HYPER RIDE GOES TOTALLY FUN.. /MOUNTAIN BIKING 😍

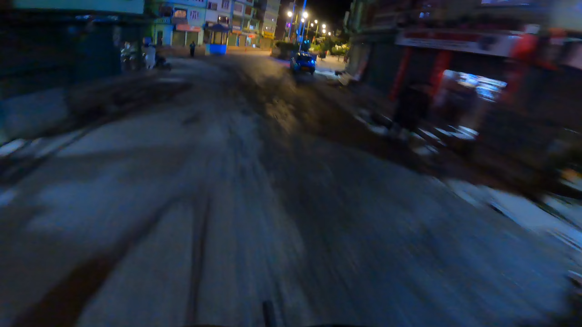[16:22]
तो फ्रेंड्स अभी मैं फाइनली पहुंच चुका हूँ नामची बाजार। सो एज यू कैन सी द व्यू ऑफ नामची राइट नाउ।